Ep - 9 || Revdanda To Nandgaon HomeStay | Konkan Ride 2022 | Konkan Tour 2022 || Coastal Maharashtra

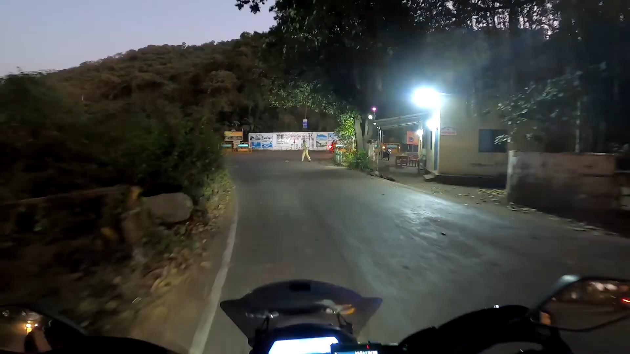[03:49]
अरे यार कुत्ता गया एक, शिट अंकल हटा रहे पुलिस वाले अंकल।
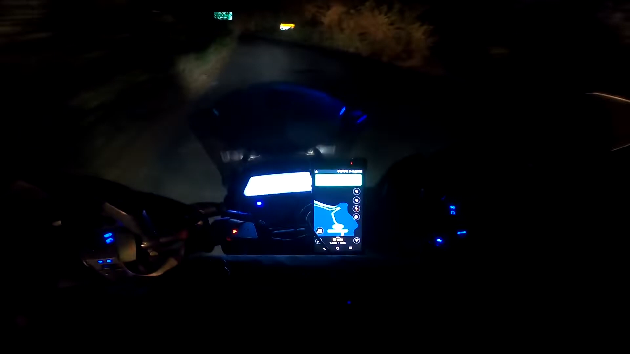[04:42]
जो कि दिखा रहा है 19 मिनट्स, नंदगांव 18 किलोमीटर। हाँ तो टाइम हो गया अभी 7:10, और अंधेरा मतलब रात हो गया पूरा,
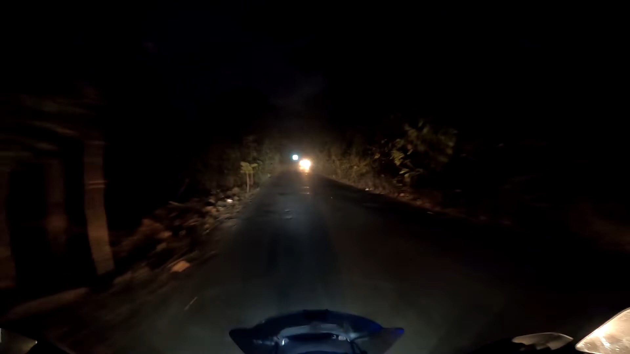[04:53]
सनसेट तो हम लोग रेवदंडा बीच पे ही देख चुके हैं। अरे जा भाई जा, आगे जा, देखो मैं लाइट मारता है ऐसे।
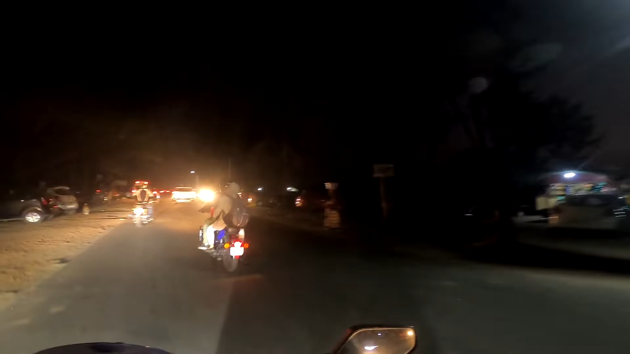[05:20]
सो व्हाट यू आर सीइंग इज, ये है काशिद बीच, लेकिन अभी रात को कुछ समझ में नहीं आ रहा होगा और बीच पे जाके भी कुछ फ़ायदा नहीं है बिकॉज वी वॉन्ट बी गेटिंग एनीथिंग टू सी।
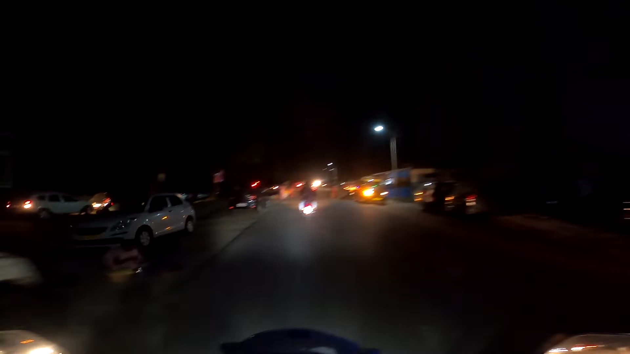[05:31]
तो इसीलिए हम लोग क्या करेंगे, सुबह सुबह जाएंगे।
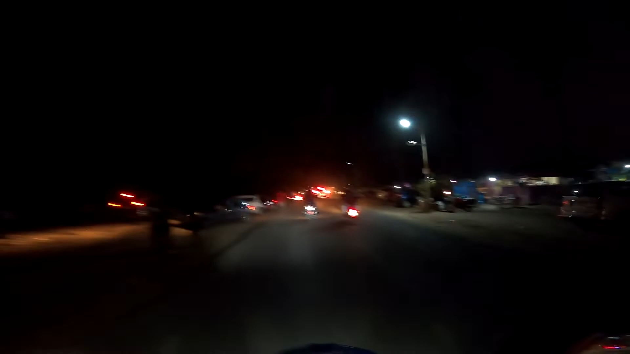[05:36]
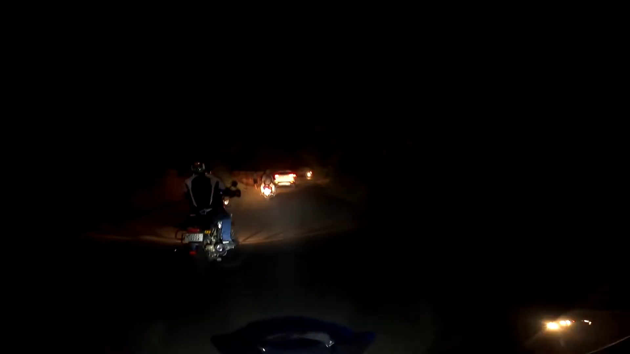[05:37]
आ जाओ आ जाओ आ जाओ,
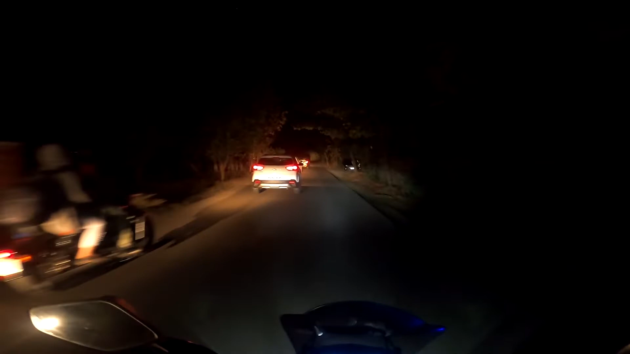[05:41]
बट कल सुबह करने वाले हम काशिद भी, बिकॉज बार बार इस तरफ आएंगे नहीं।